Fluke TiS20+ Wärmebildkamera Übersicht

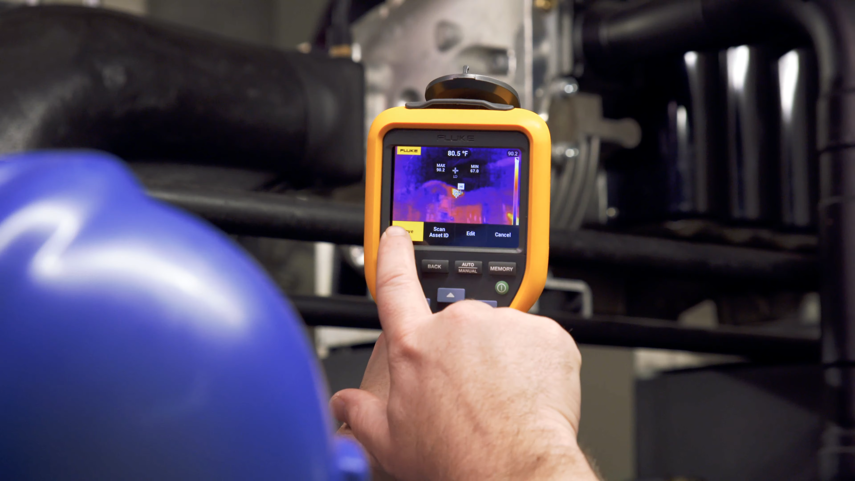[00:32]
On screen: spot 80.5°F
The best battery life in a Fluke thermal camera ever
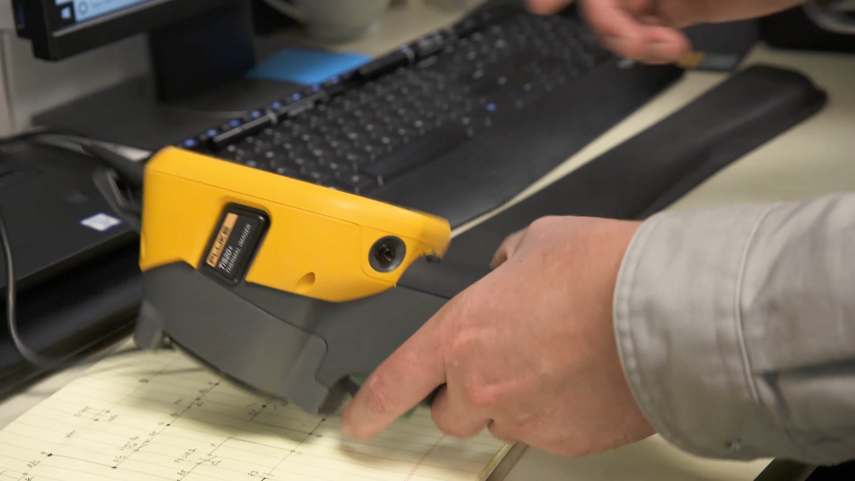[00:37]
means your Fluke TIS 20 Plus keeps working for over five hours.
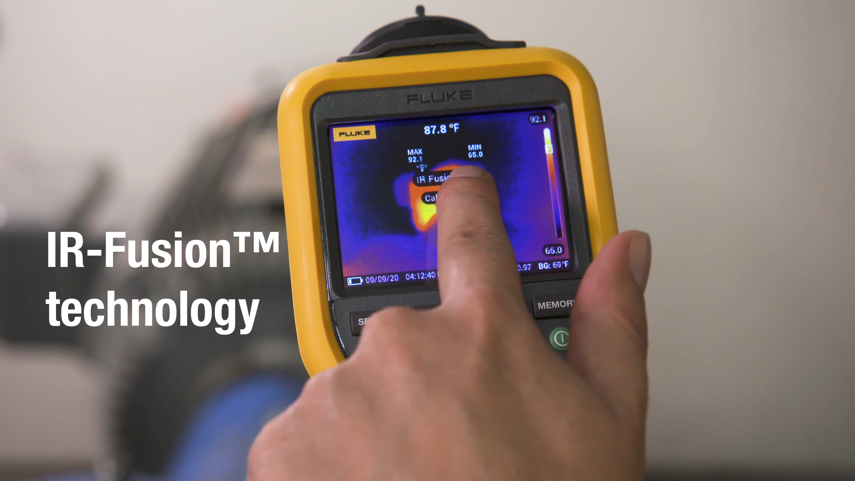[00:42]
On screen: spot 87.8°F
Innovative Fluke IR Fusion allows you to overlay the thermal image on top of the visual light image for easier identification of potential issues.
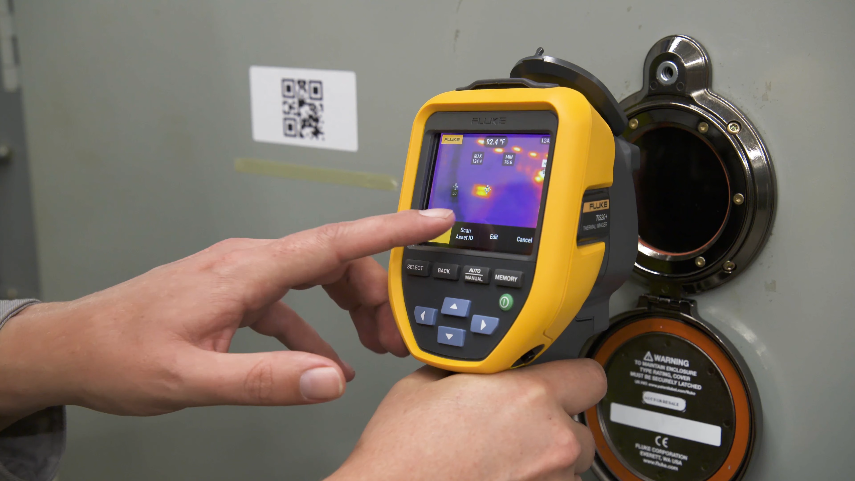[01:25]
Then Fluke Connect asset tagging sorts your images by asset,
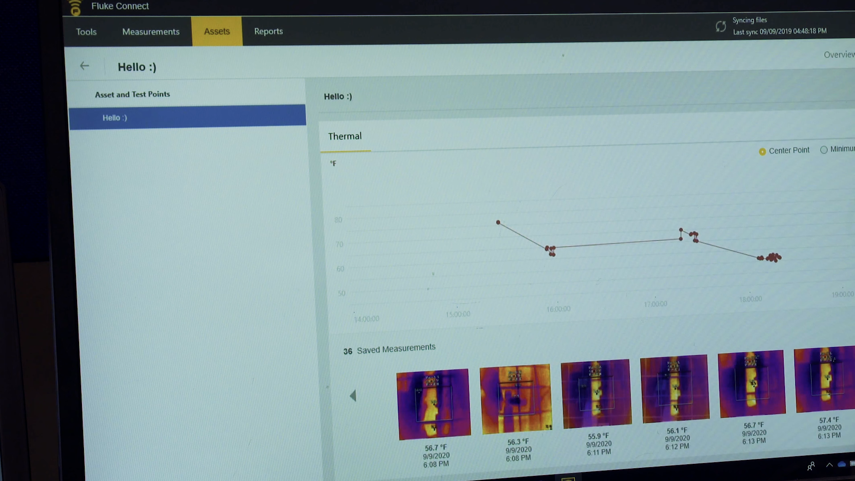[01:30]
date, and time stamp in your predetermined folders.
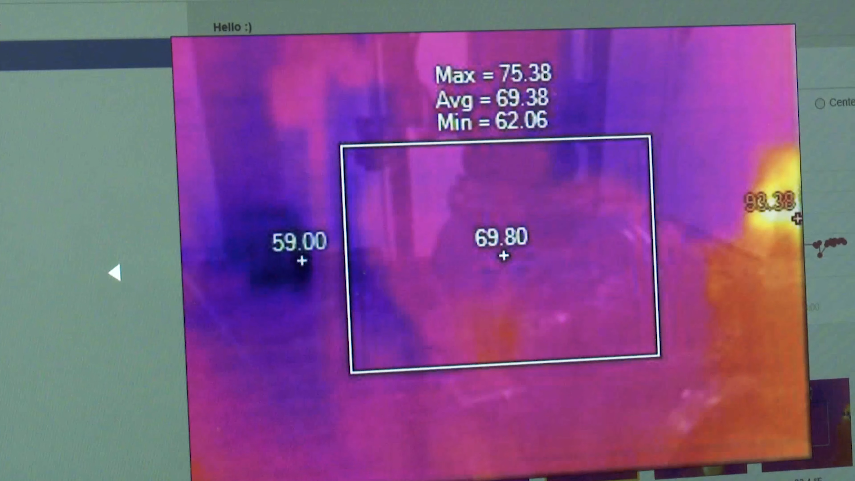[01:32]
Save time with the right level of infrared and analysis.